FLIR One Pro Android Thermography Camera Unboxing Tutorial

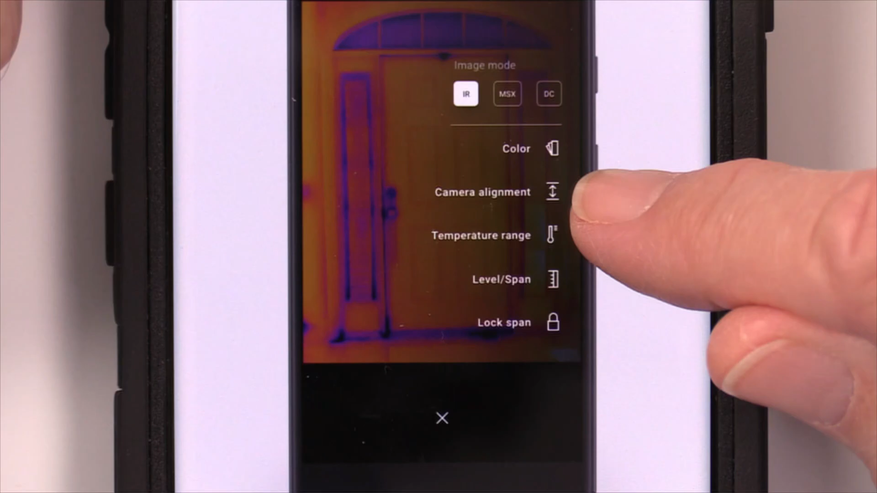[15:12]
Infrared, mixed, and I believe this is DC. Infrared, MSX, and DC.
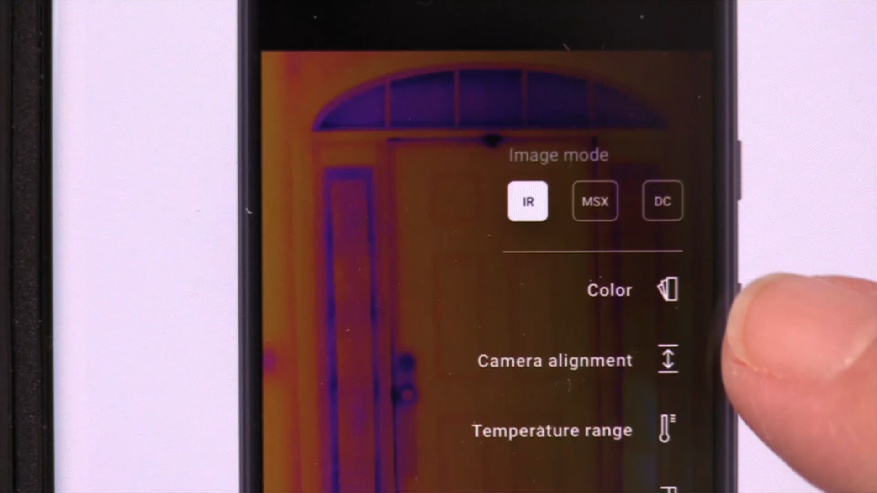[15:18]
So let's finish the tutorial. Main menu. Sliders, pickers, and controllers.
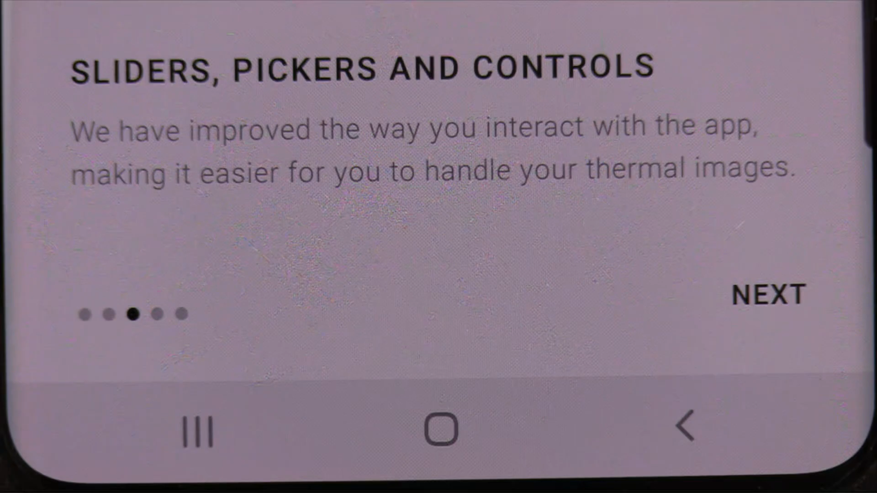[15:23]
We have improved the way you interact with the app, making it easier for you to handle your thermal images. And that's the way Mike Holmes would use it. You can see where the heat's at. Got to keep the phone alive.
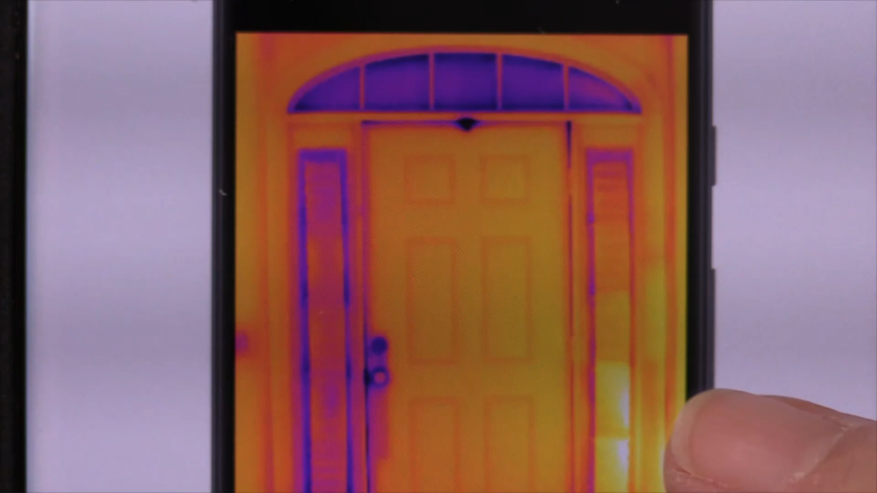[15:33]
So let's go to the next step. Video modes.
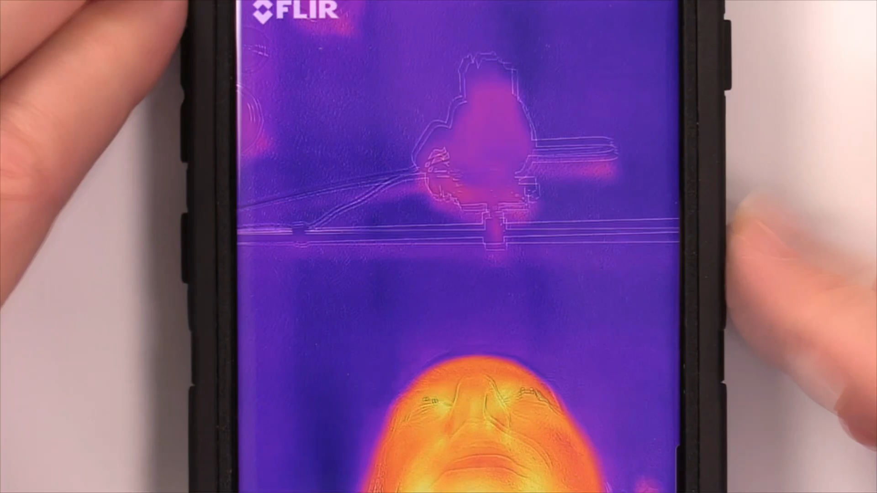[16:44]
And that's an outline of the camera above. And that's me. So what I want to do now is move the whiteboard so we can look in the camera and get some results.
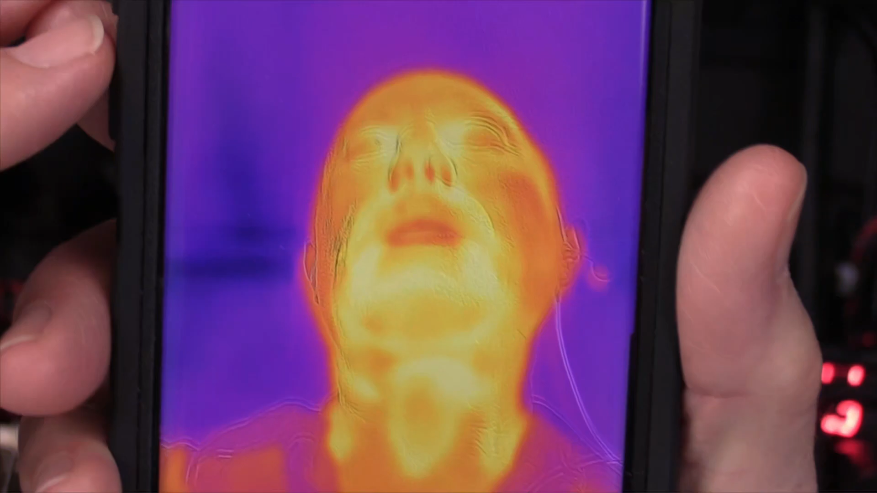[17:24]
It looks up at the camera and it's looking at me. I need this to look the other way. So I'm going to unplug this and turn it around. Just that simple. And that's exactly what it's doing.
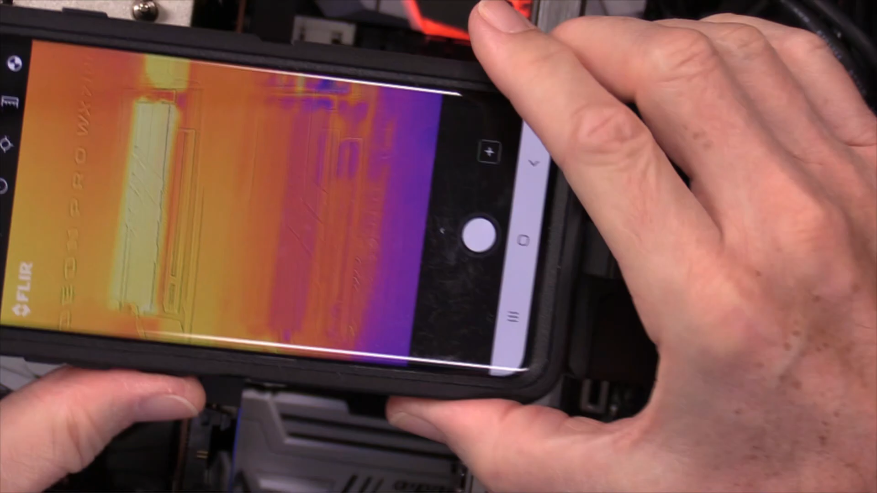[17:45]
So let's see if we can take a look at that. And if you'll notice the writing on the Radeon Pro video card. So that NVMe drive is glowing.
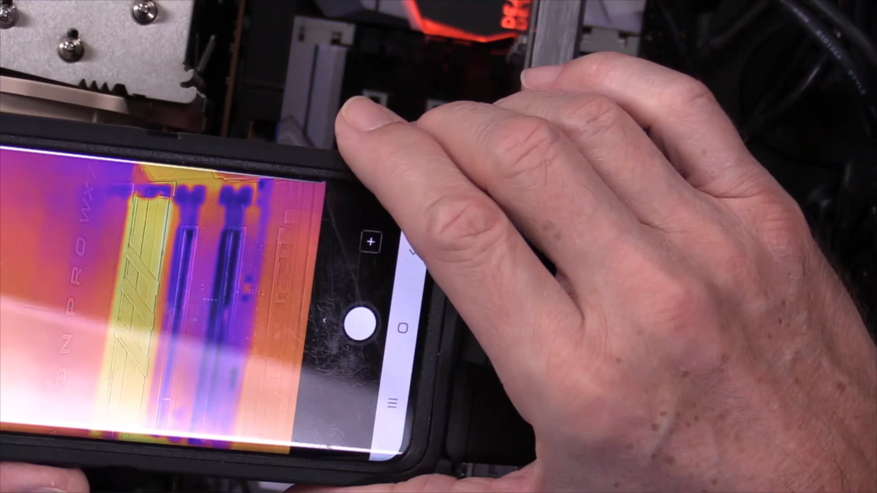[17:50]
You can see the slots. They are not. You can see the NVMe quad card. Quad card looks like it's got about as much heat or less than the video card. The chipset has perimeter heat.
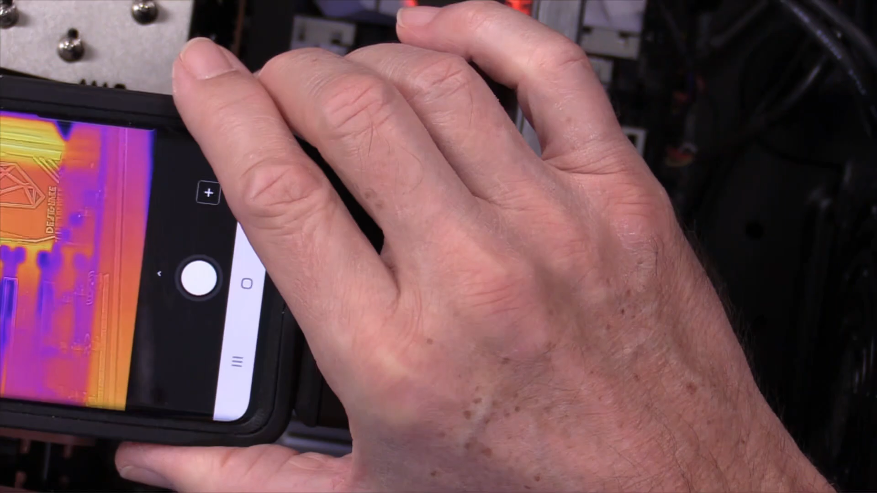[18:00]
But the hottest is that NVMe drive.
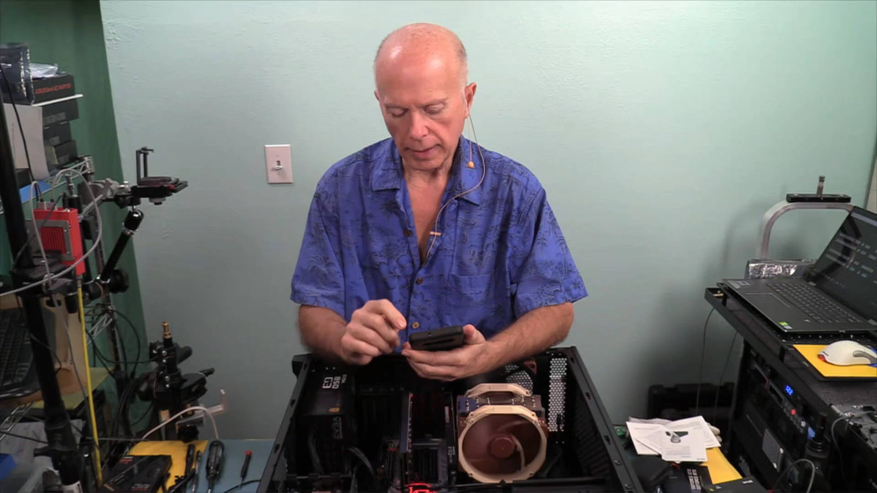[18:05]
So the question on the camera is to take a look and see what we can do to set the temperature. Let's take a look at that. So as I turn this around to hold the camera.
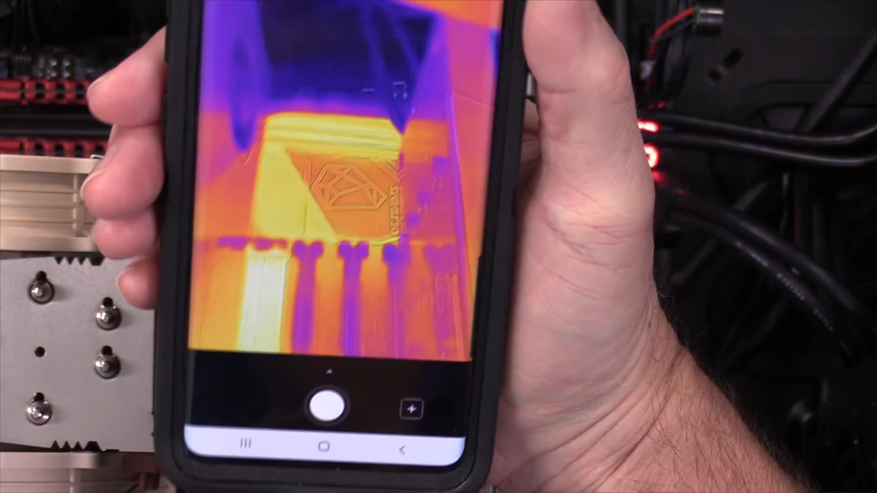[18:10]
Remember the camera is here on the bottom. And I've turned the camera so that it looks away from me.
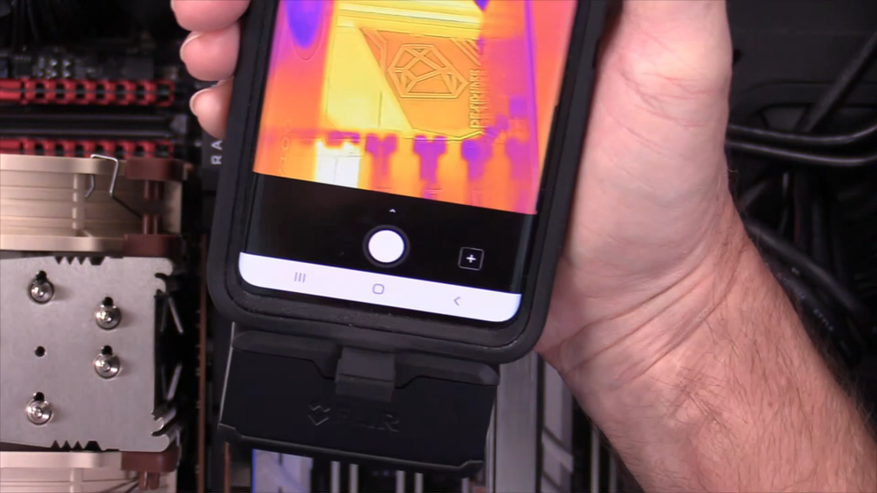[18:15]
The camera is looking down while I'm looking at the lens. And that's what we're looking at looking up.
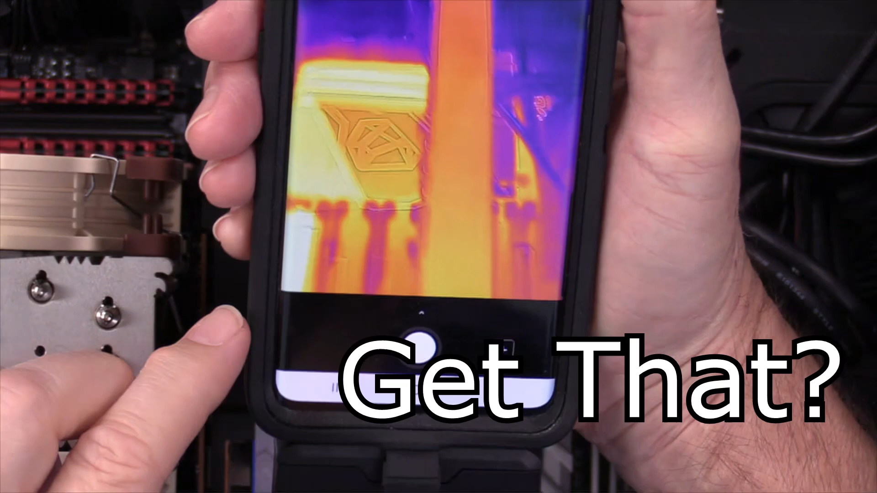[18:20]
So you'll have to bear with me while I move this around. So let's look at the top of this where we've got temperature we can set for calibration.
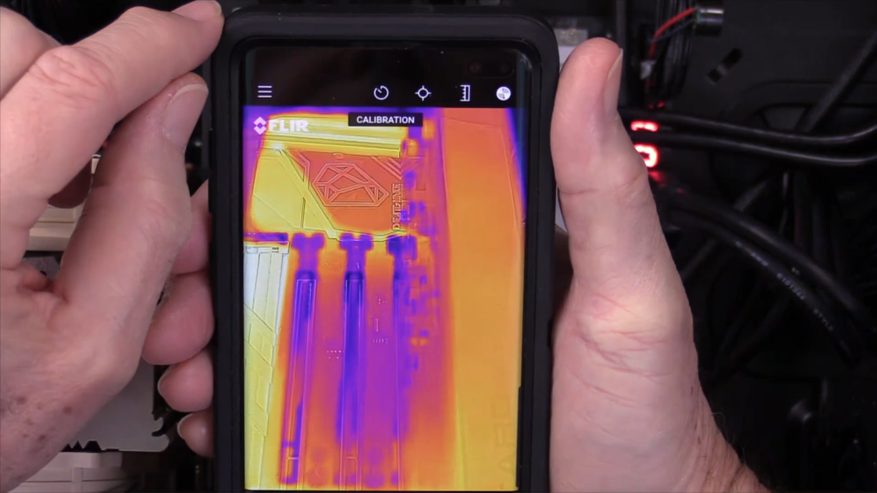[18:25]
And I believe we've got here from 29 points 29.8 to 38.7.
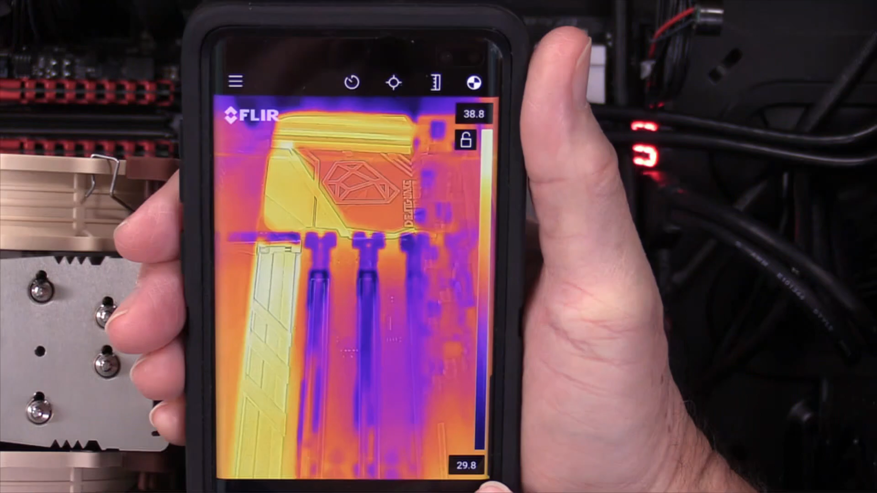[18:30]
So 29.3 to 38.3 Celsius.
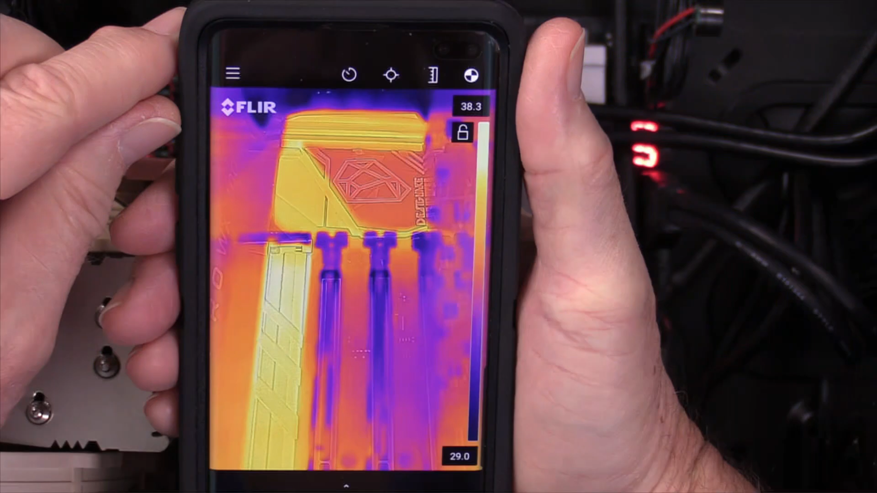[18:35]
I can also take an image. We'll take an image.
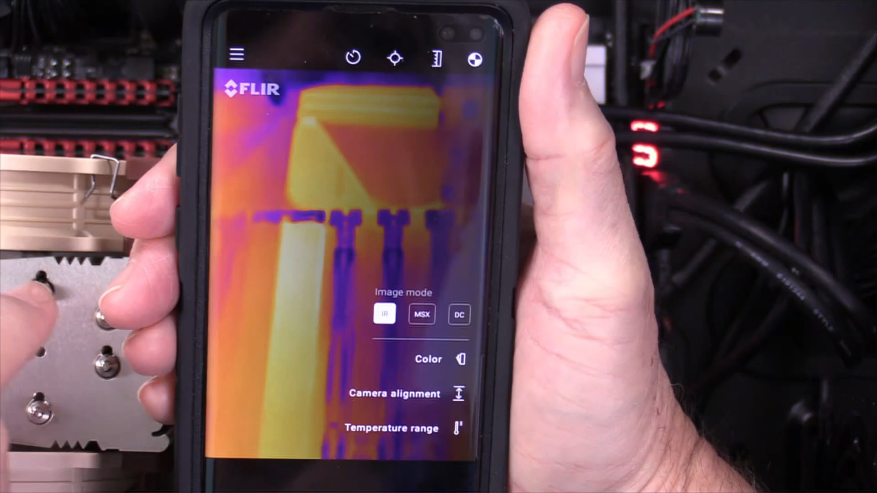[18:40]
Let's go infrared mode, color, camera alignment. And I will do temperature range.
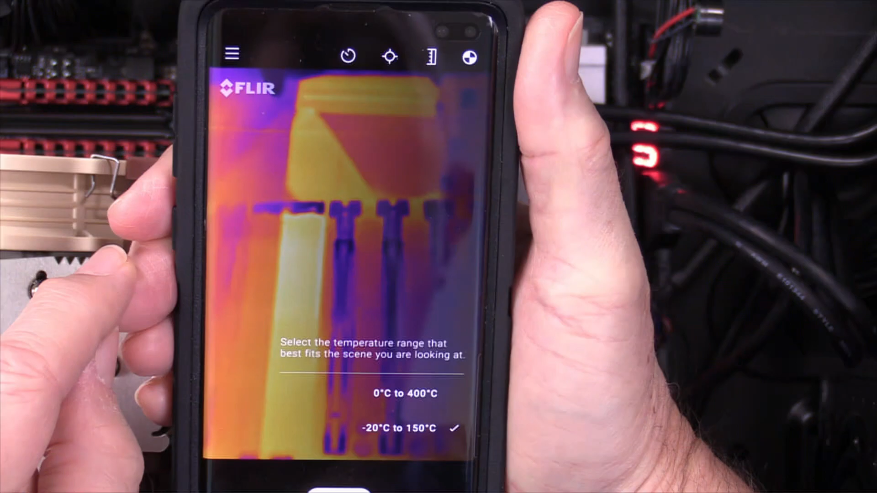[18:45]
Zero to 400 degrees centigrade. And right now it is set from minus 20 degrees centigrade to minus 150.
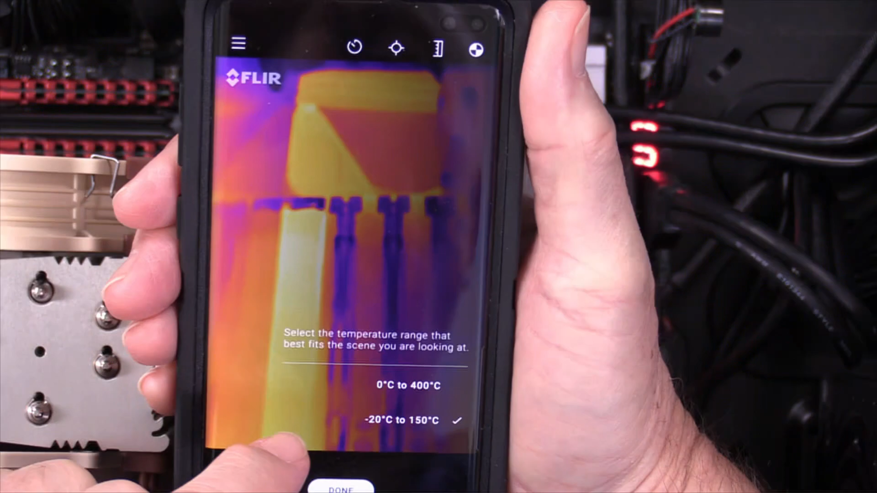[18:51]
So that's a pretty good range. Select the temperature range that best fits the scene you're looking at. I would say zero to 400. So let's set that. And it recalibrates.
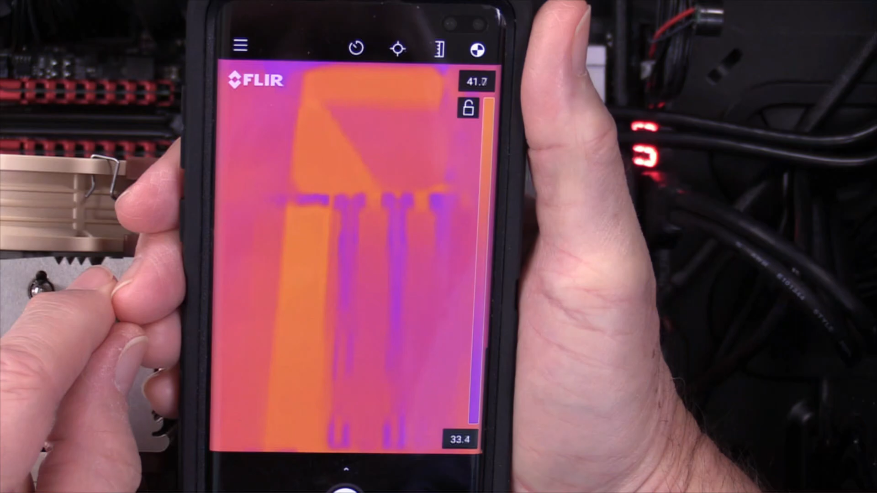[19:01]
You'll notice the numbers on the right. So we go from 31.3 to 39. We get a little bit different look on the heat. So 31.3 to 38.6.